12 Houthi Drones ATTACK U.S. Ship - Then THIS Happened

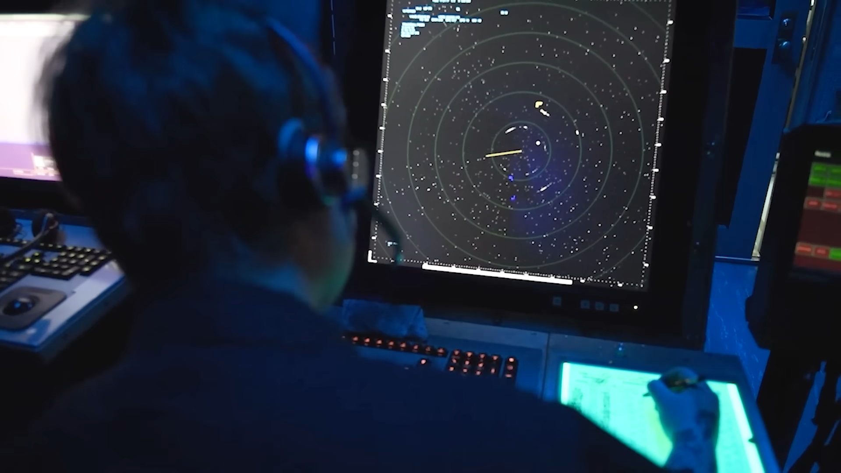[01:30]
Every mode and code was blank. Worse yet, it was still getting closer.
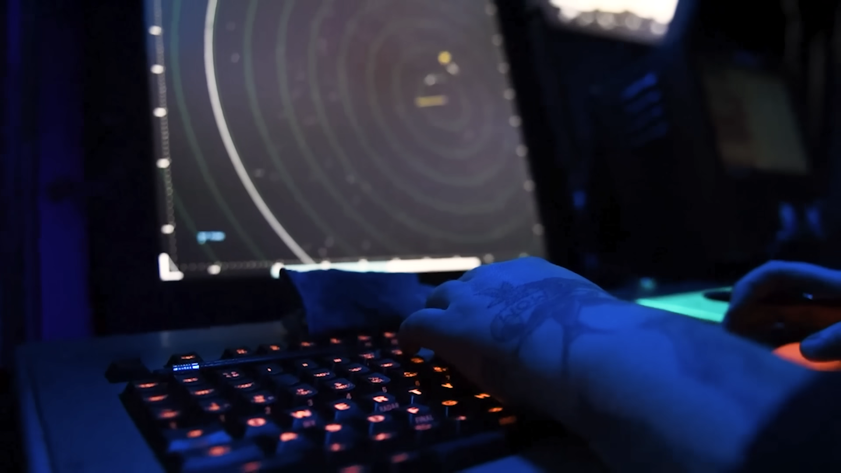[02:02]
The codes that can appear next to the mode mean different things.
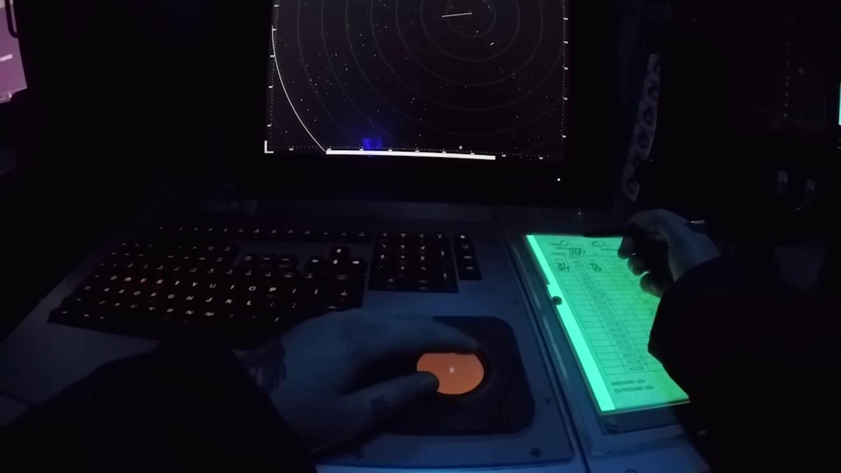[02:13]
But having none of these and still getting good radar paint means there is a big problem. As soon as the watchstanders realized that none of the inbound contacts had any modes or codes, this could only mean one thing.
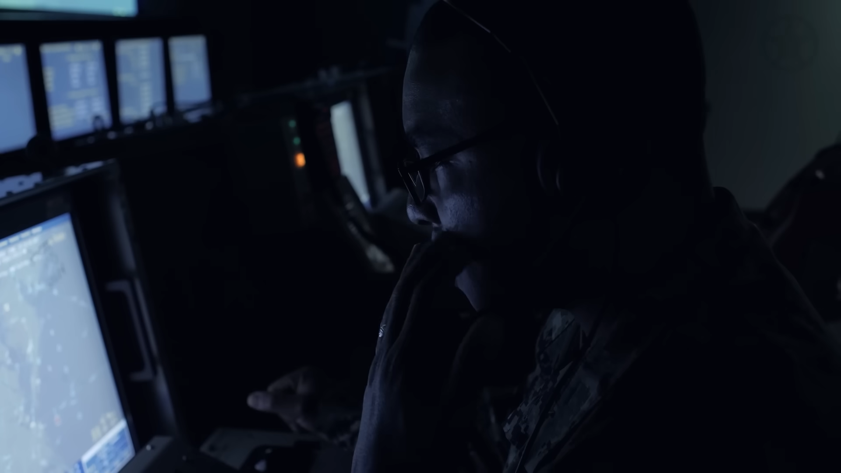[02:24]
Something bad was about to happen.
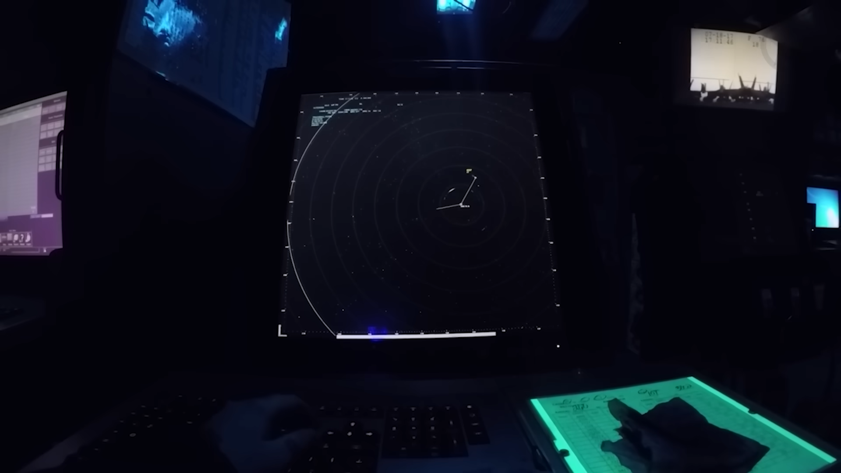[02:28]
Because each contact speed was around 100 knots, they were much too slow to be a missile.
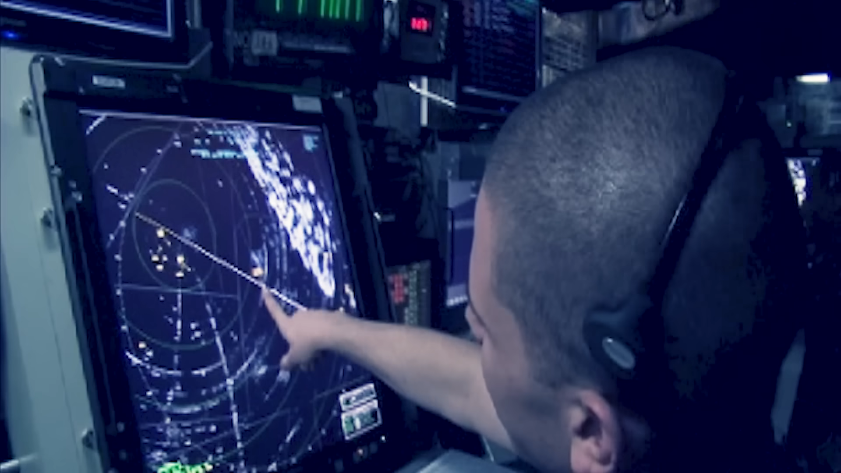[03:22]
and has a known radar of a particular aircraft, then you have a positive ID.
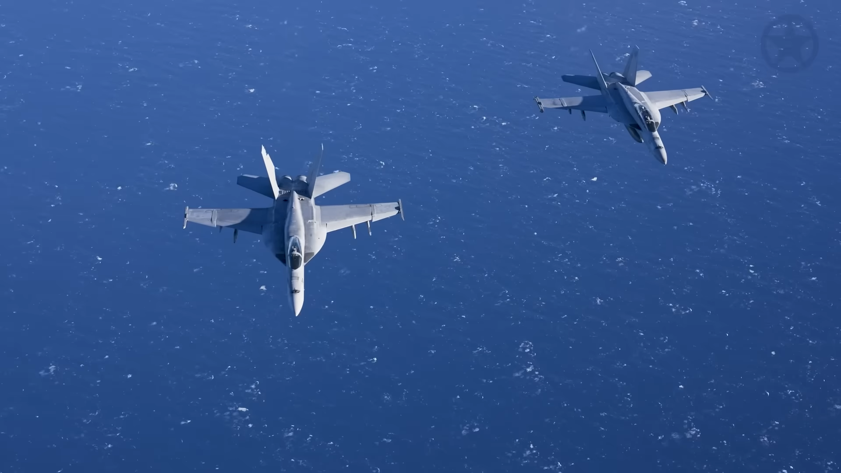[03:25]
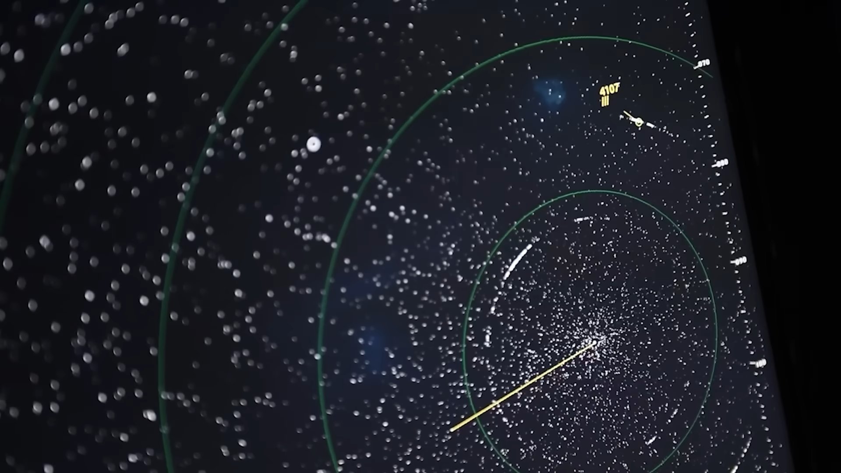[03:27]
However, these contacts are not squawking any modes or codes, and have no radars emitting anything, and are flying erratically in a big group.
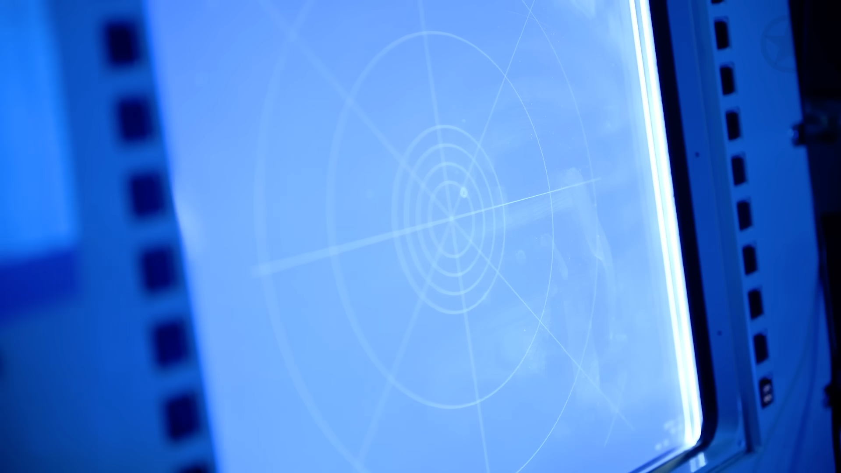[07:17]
In this feature, known as homing all the way,
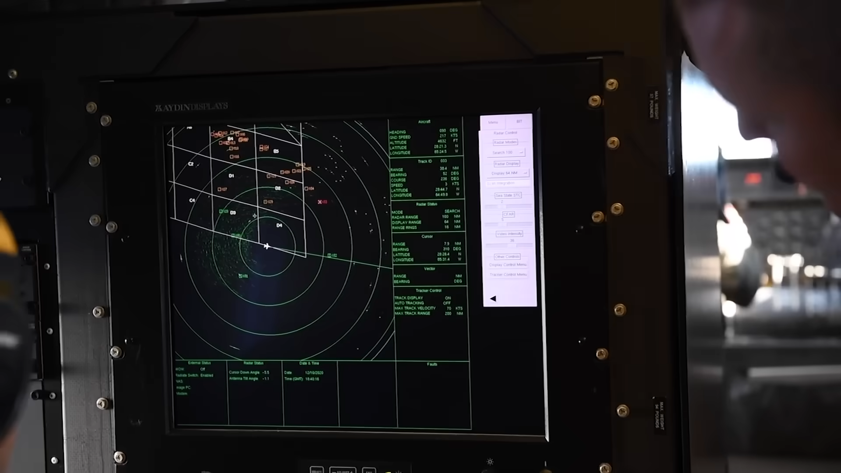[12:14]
In a situation like this, where there are tons of targets coming from different angles, the TAO almost certainly ordered the CWIZ to be switched to a mode called Anti-Air Warfare Auto Mode, or AAW Auto.